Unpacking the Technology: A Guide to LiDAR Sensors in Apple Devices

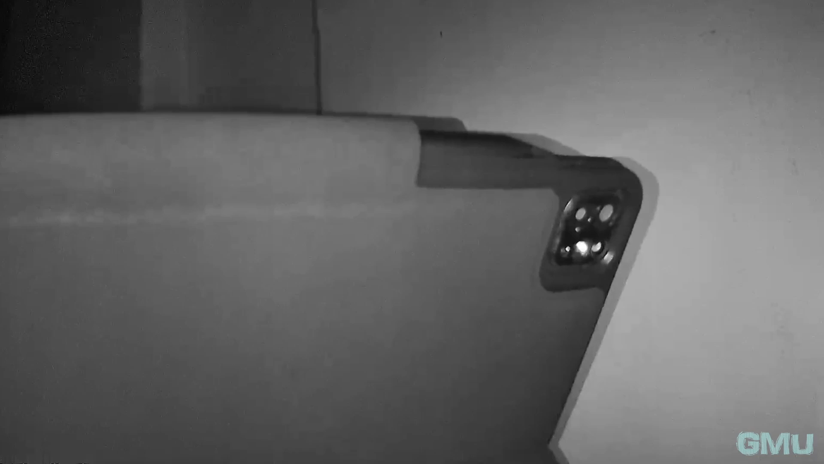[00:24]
This small yet powerful piece of technology adds a whole new dimension to the Pro models of iPhone and iPad.
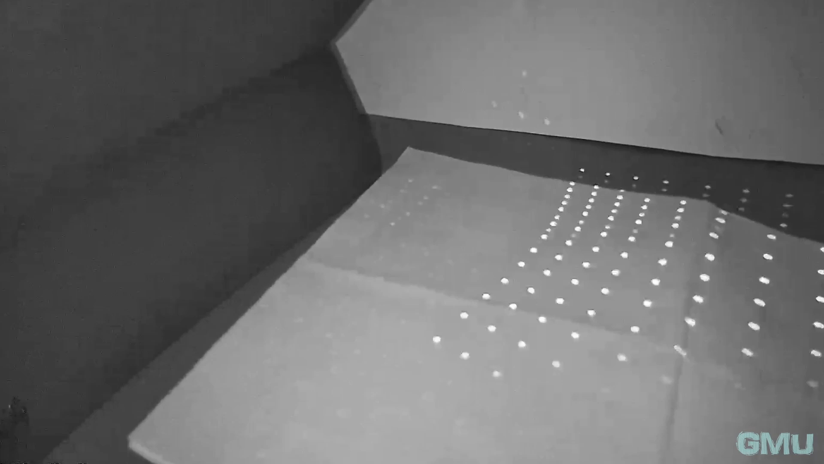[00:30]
LiDAR technology allows the iPad to see in 3D.
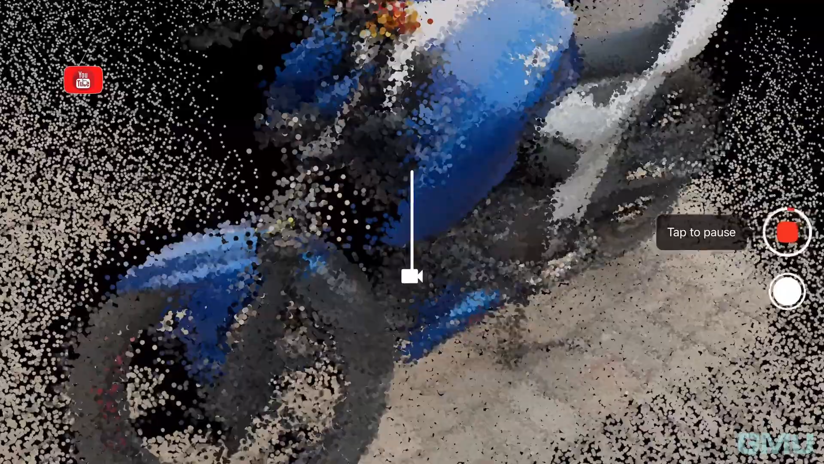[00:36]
It stands for light detection and ranging using lasers to measure distances and create detailed maps of surroundings.
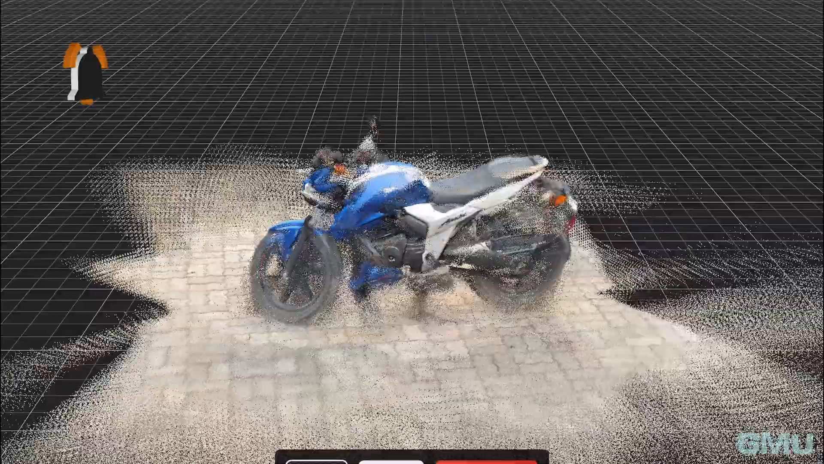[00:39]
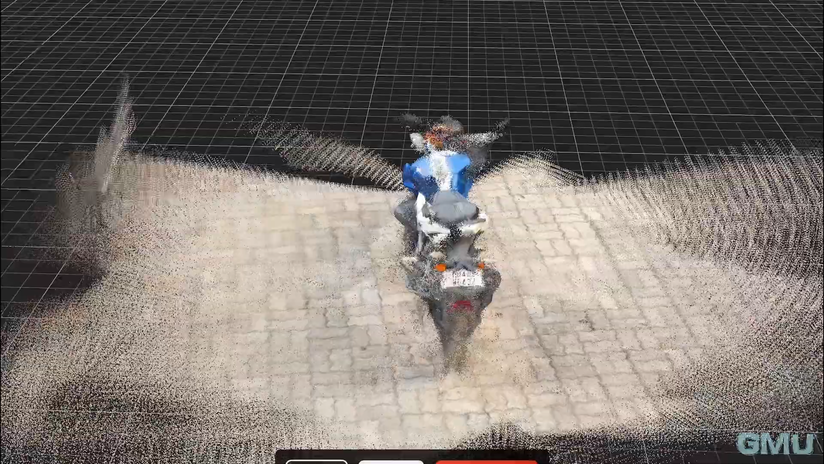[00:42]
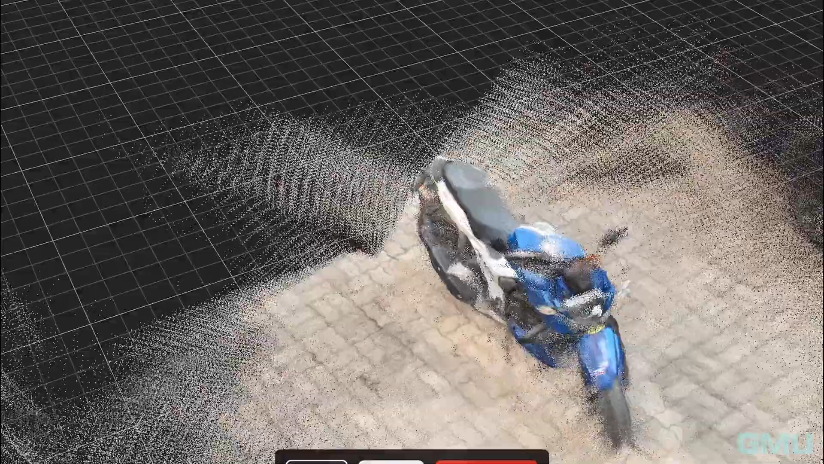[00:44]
Think of it as your iPad's personal depth perception wizard.
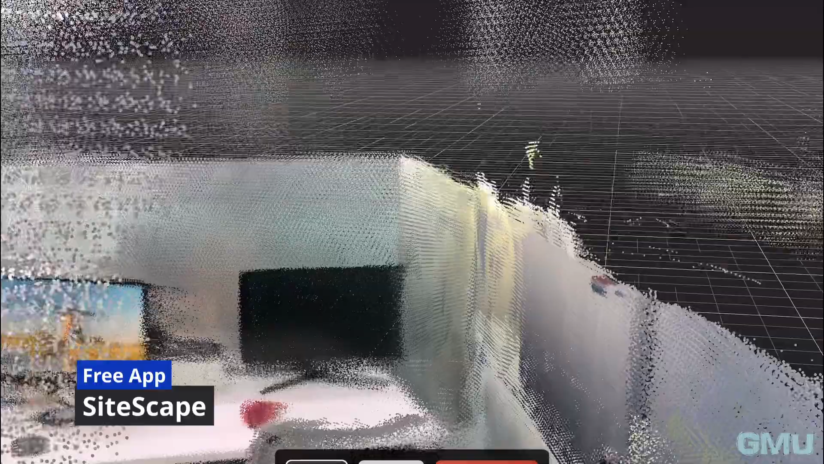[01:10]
This advanced technology allows for a more comprehensive understanding of spatial dimensions.
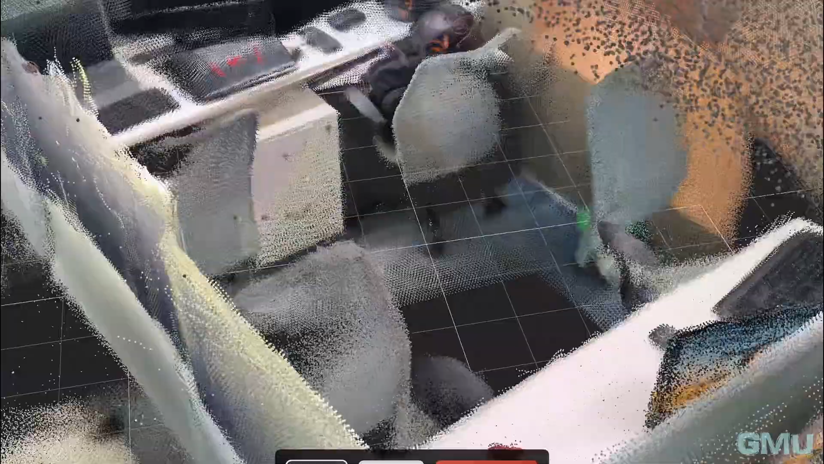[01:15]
Furthermore, the LiDAR sensor can be utilized in conjunction with augmented reality apps.